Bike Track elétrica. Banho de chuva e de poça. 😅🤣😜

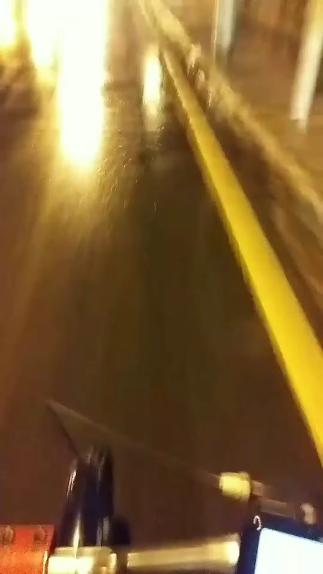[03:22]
Saindo aqui do Ponto Novo Já fiz a entrega lá Agora é hora do Pinote Olha essa rua aqui rapidão
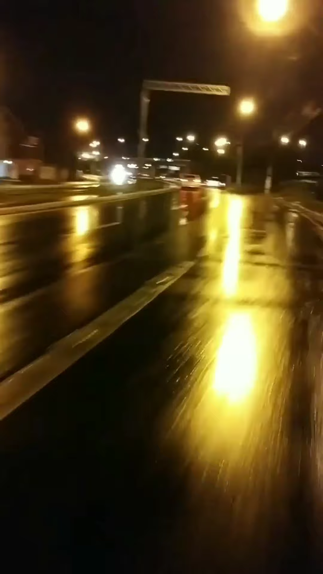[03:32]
E lá vão eles Quem anda é uma bichinha daquela, viu? Não vou nem acelerar muito Pra não pegar banho Aqui atrás Que eu tô sem paralama Agora eu tô por aqui, galera Pela pista mesmo Se tu ouvir, eu tô alagada Já sumiram do mapa, viu?